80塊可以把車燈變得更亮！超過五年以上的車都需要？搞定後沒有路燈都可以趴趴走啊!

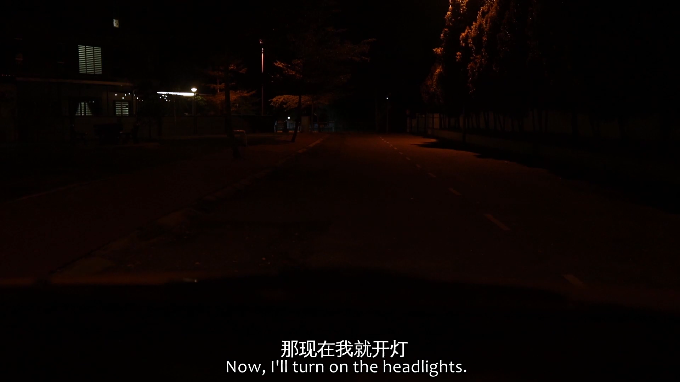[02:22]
大家可以看到啊其实它就没有亮多少八辆以前呢根本不是这个LED光头啊你看它整个小小现在我们这样路你看它都没有多亮了然后我们走到80啊一摆就更加看不清楚了很刺力啊那个眼睛那现在呢我们就回去换那个LED的先
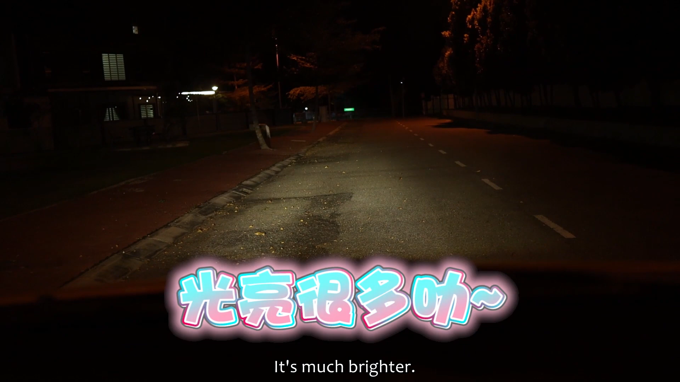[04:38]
这个才是我要的亮度啊嘛